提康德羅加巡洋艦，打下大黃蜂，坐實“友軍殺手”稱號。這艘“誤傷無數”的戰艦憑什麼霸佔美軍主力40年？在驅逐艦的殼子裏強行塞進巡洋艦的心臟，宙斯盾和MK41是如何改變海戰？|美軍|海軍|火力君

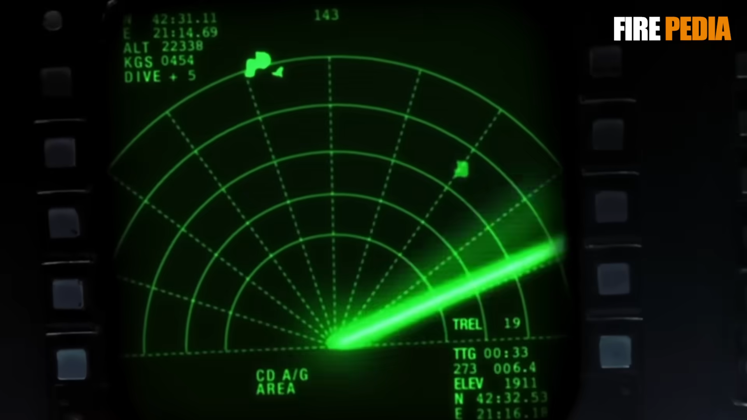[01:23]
在提康德罗加出现之前海军怎么防空靠的是旋转的机械雷达雷达转一圈数据刷新一次操作员喊一嗓子炮手或者
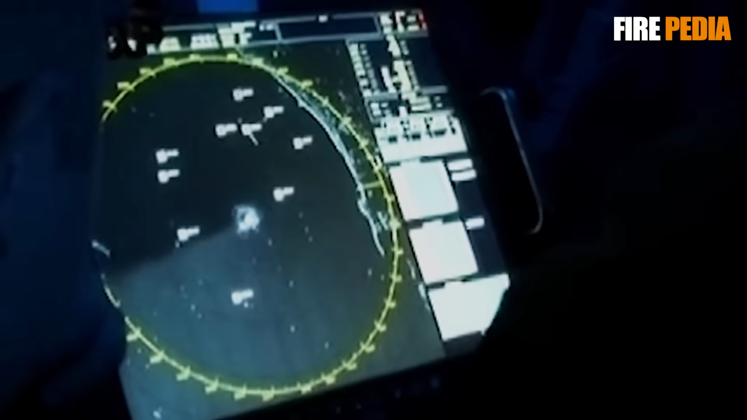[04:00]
事实上纳斯敏雷达仅仅是整个系统的一部分宙斯顿它本质上是一个高度电脑化的指挥决
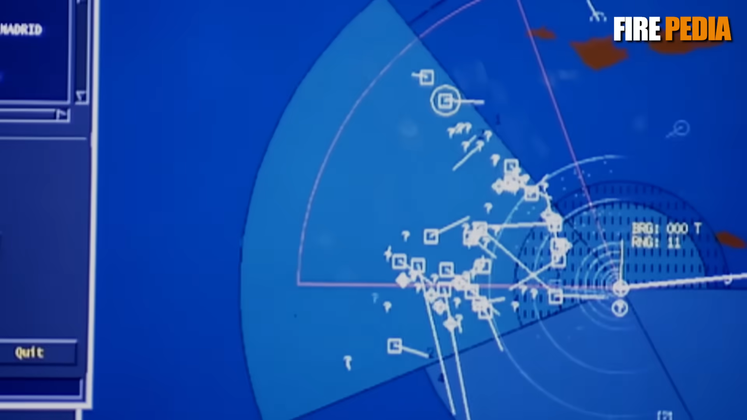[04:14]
也就是UIK7指挥决策系统后期升级为UIK43自动对目标进行敌我识别
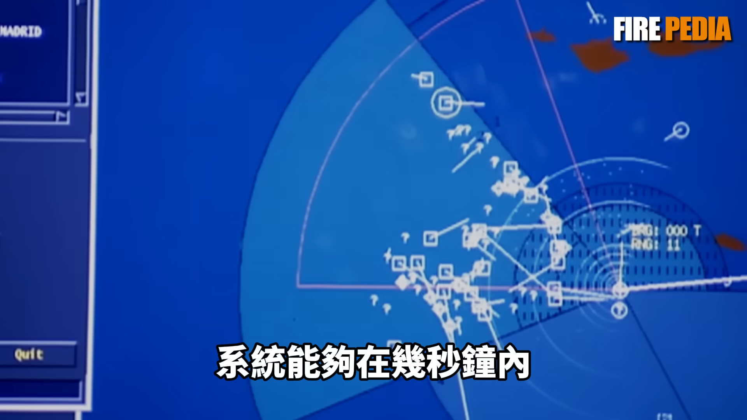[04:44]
统能够在几秒钟内完成人类指挥官需要几分钟才能完成的复杂决策